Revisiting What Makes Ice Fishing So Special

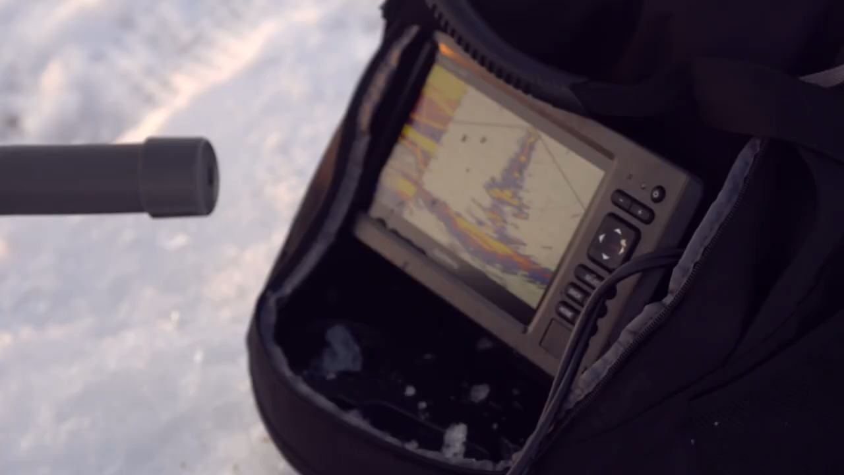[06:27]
Oh, there comes another one came up.
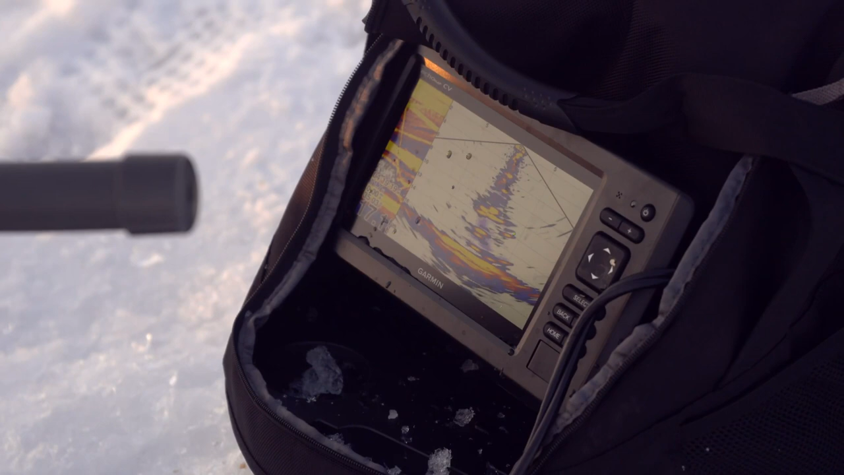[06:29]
Two of them came up. Ah! Yeah. They're acting like sunfish. Are they?
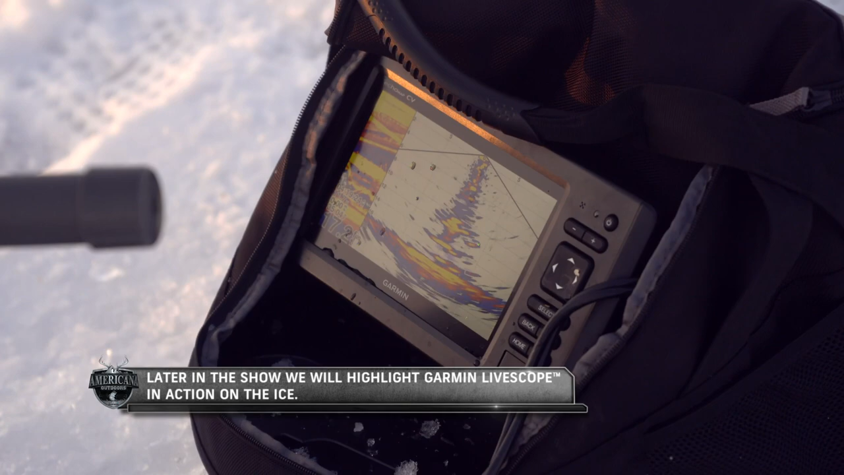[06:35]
Yeah. See that? There. Now you'll know.
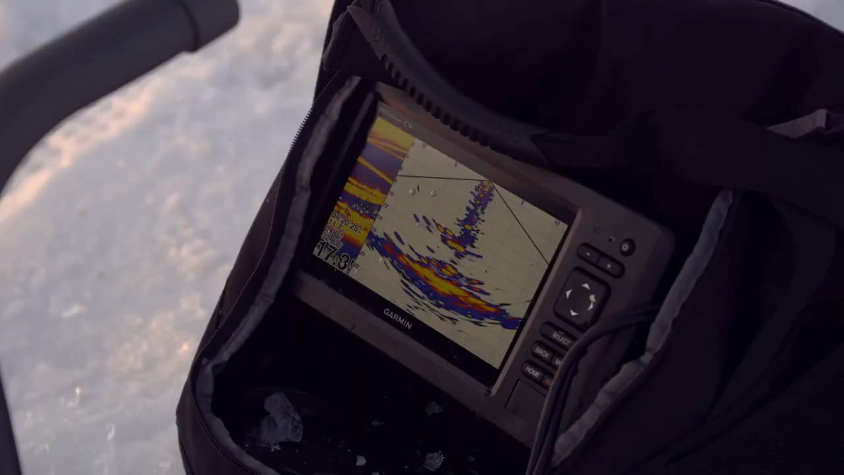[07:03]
Got him? Yes, got him. There you go. Got him.
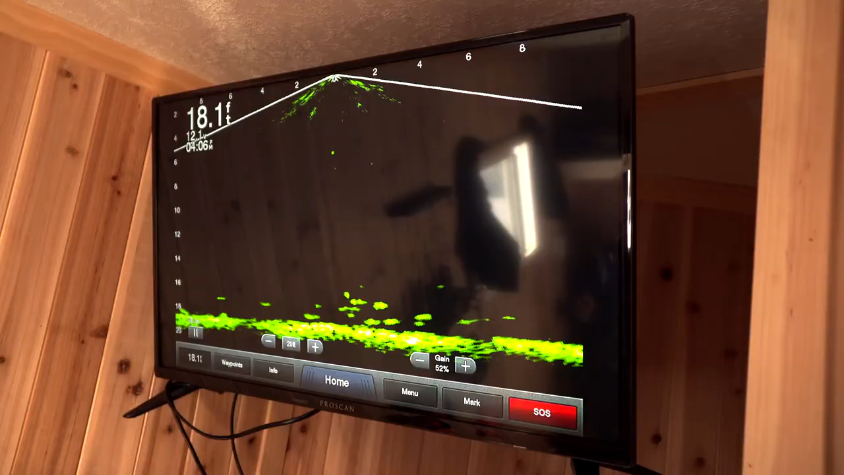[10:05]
we've got our TVs going, plugged in through HDMI cables into these GPS map Garmin units,
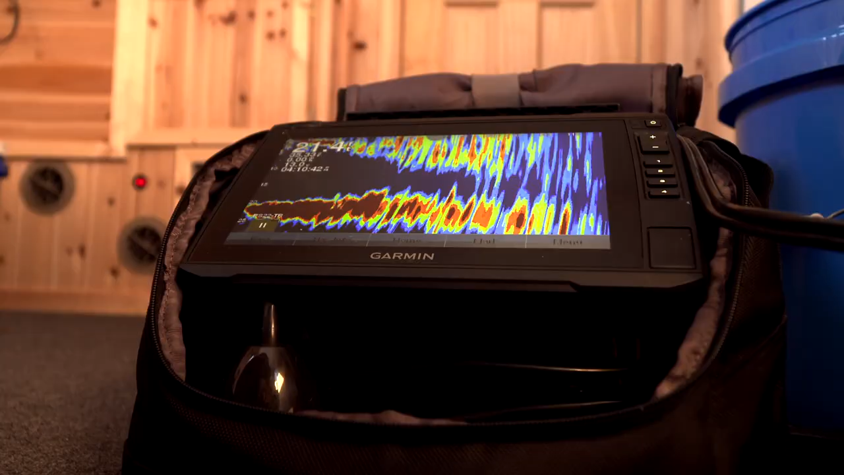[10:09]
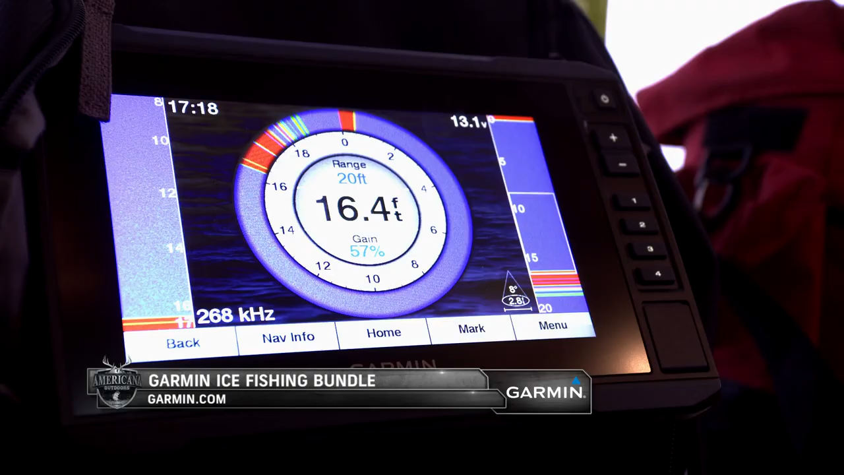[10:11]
On screen: depth 16.4 ft
and we're able to literally sit back on the couch
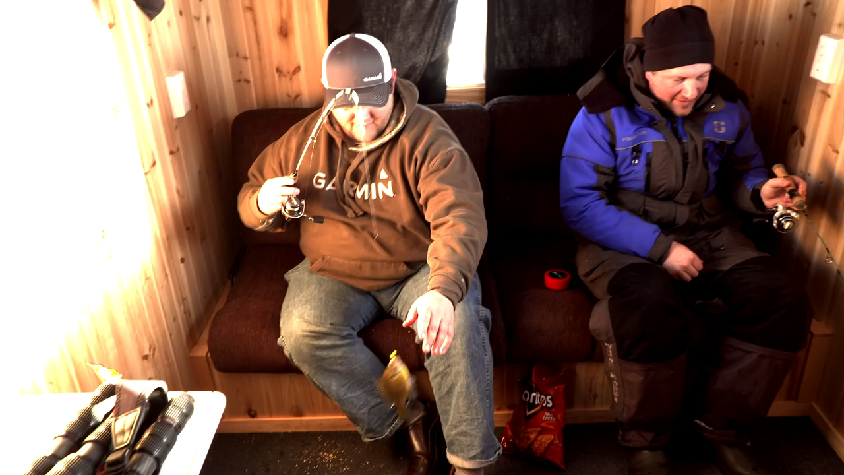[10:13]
and watch the fish come in on our 32-inch TVs. With LiveScope, it gives you so much more clarity than even Panoptix gave you.
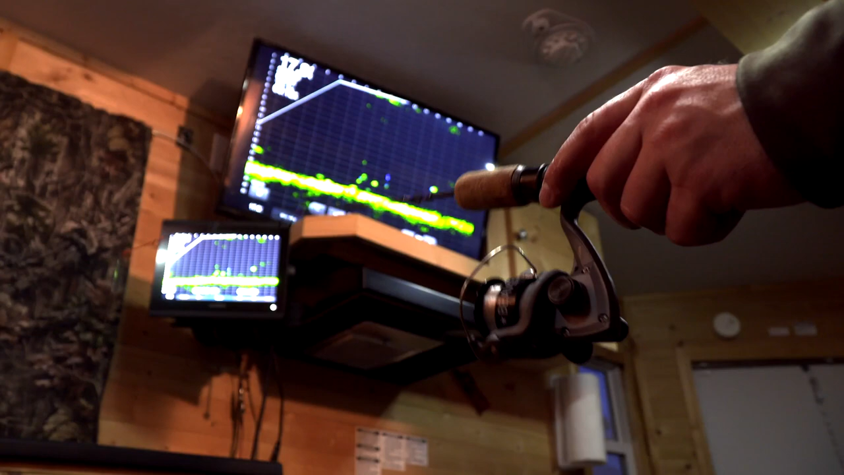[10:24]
And you know, we've been seeing some northerns come through the house. You can see their tail paddling as they go by.
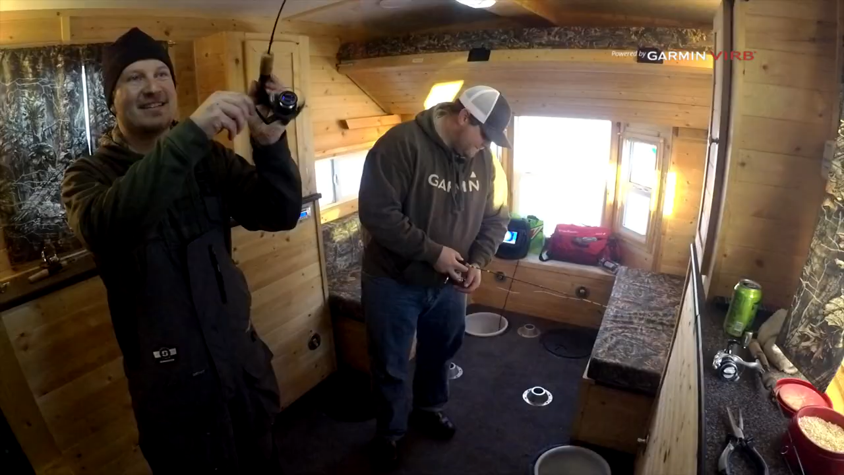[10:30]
You can pick out individual fish, and it's true to scale. So if you see a fish that's a foot long on the screen, that fish is a foot long. So LiveScope is really kind of the latest cutting edge thing right now, and having it in a fish house is pretty cool.
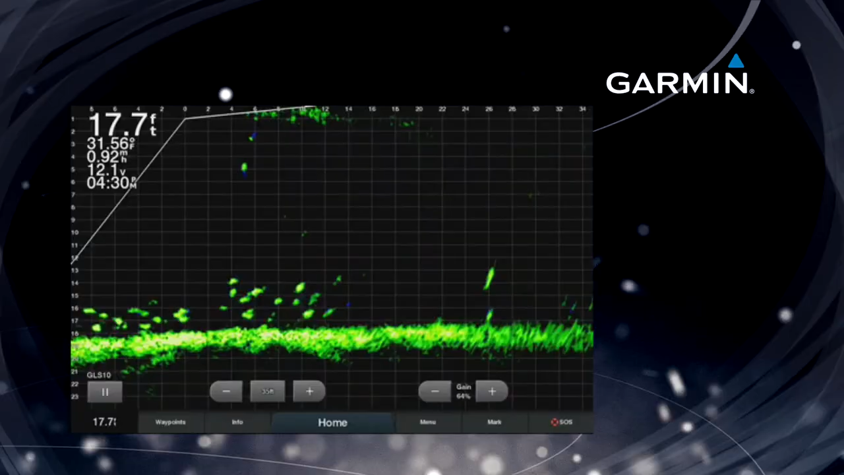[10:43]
They've got us all worked up. We can't even sit down right now. They're everywhere on the screen. There he's going up.